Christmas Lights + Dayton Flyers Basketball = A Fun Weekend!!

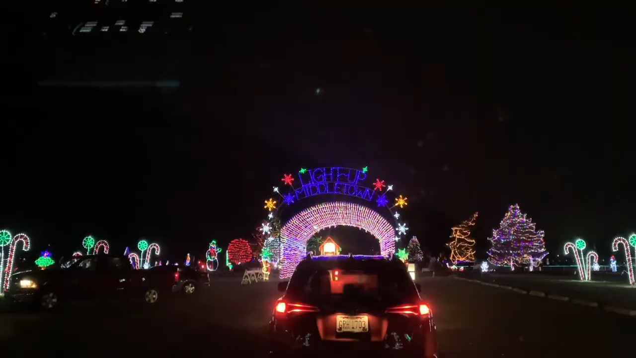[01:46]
And for those of you that are interested, I believe you can meet Santa right over there.